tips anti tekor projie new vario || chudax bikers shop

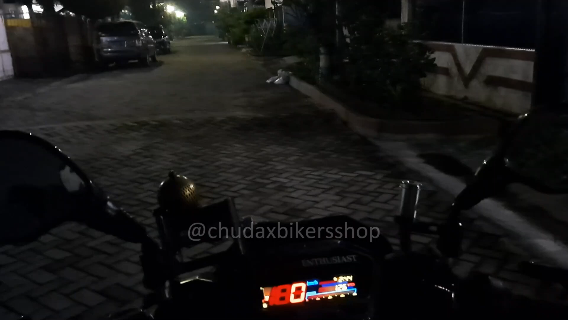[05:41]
Oke, kita coba tes untuk hasil output dari billet AS 2,5 inch di new Vario. Vario LED generasi kedua.
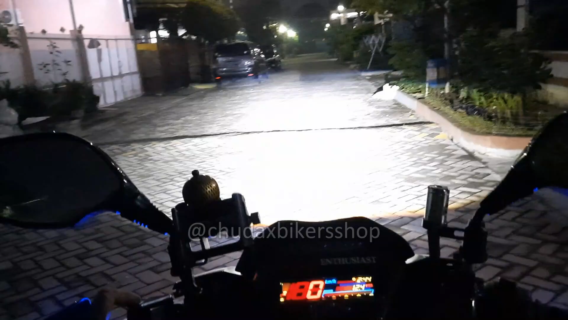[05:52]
Nah, ini kurang lebih sinarnya. Kita tinggiin lagi. Nah, sinarnya bisa sampai sini ya, ujung jalan nih. Jauh dekat.
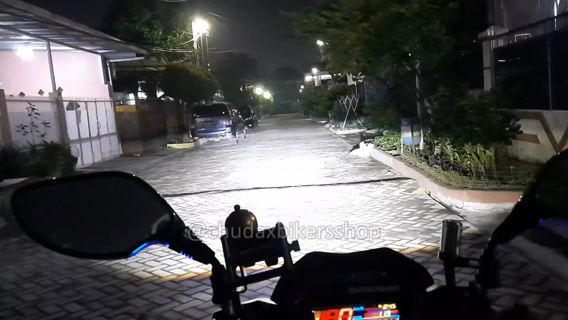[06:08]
Kurang lebih hasil sinarnya seperti ini.